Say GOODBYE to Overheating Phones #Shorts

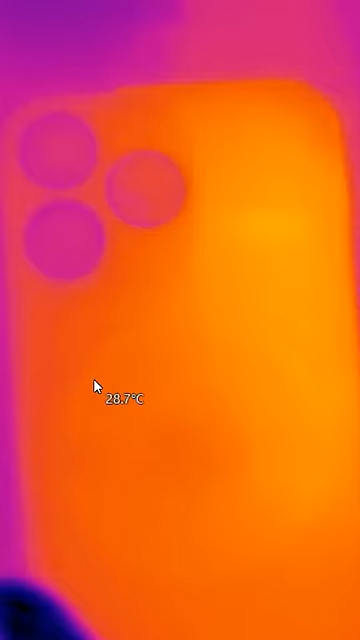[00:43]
On screen: spot 28.7°C
So this phone is currently 28 degrees, and this phone is showing a reading of 33.6 degrees.
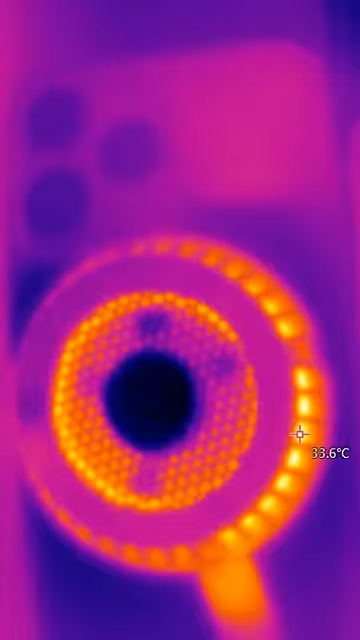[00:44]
On screen: spot 33.6°C
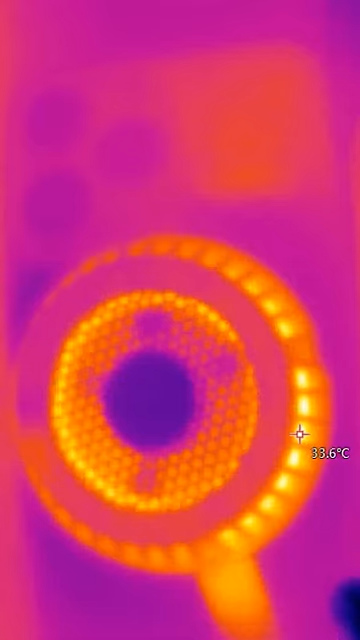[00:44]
On screen: spot 33.6°C
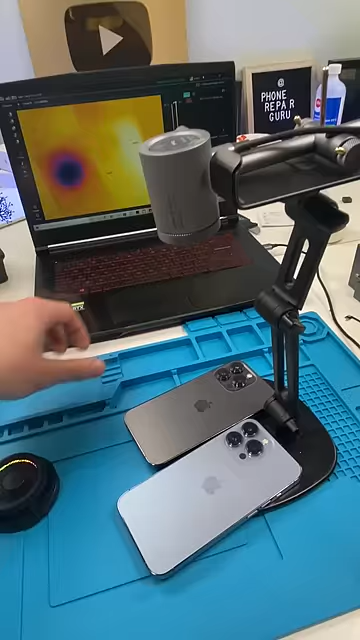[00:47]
But if I take off the cooler, we have 12 degrees under the cooler, which means this is working incredibly.